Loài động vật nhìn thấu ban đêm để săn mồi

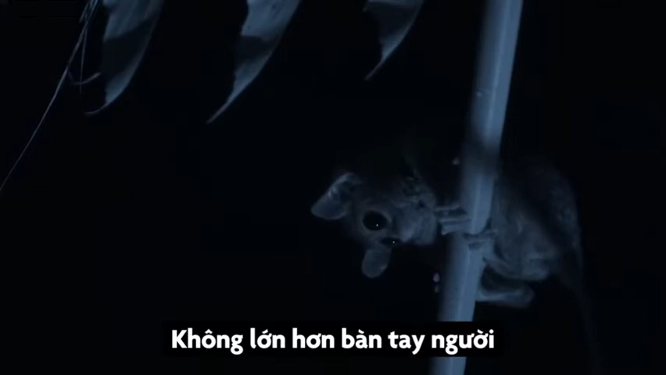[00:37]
No bigger than a human hand.
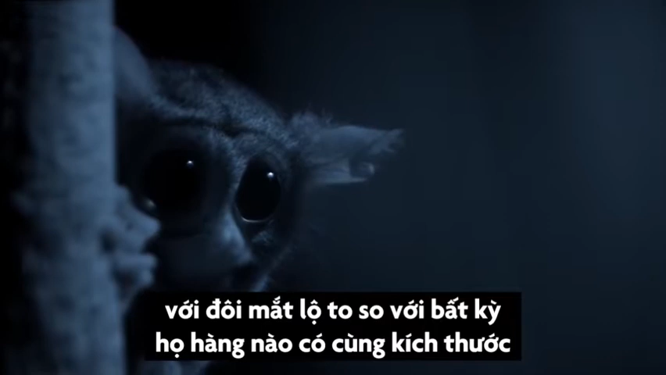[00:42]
With the largest eyes of any mammal relative to body size. And huge bat-like ears to pick out a tell-tale scratch amongst the hubbub.